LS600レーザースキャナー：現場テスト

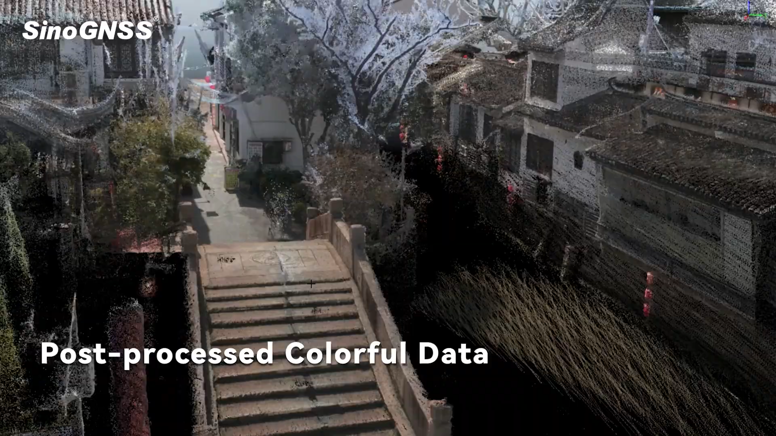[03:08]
is going to be used to be an air quality tool. And here in the same time, you can see the mode here. And here in the current file, you can see that the